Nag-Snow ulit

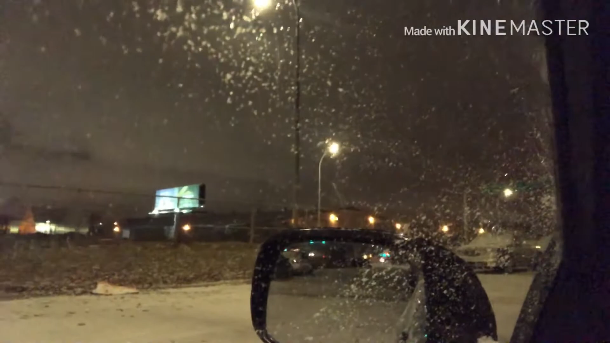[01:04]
Saskatchewan Drive ng Highway Luwan. Ayan ang Burger King. Kita ay Burger King. Ayan. Ayan. Ngayon ay maghahatid na naman ulit tayo. Ayan, maputi lahat. Buti lights na lang dito sa amin.
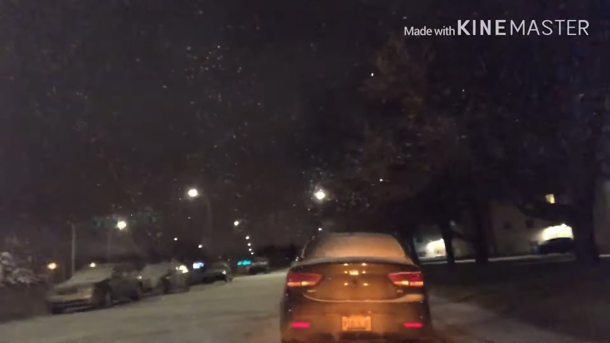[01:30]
Kaya samahan nyo na naman akong si Lolo nakakatakot to. Ayan o.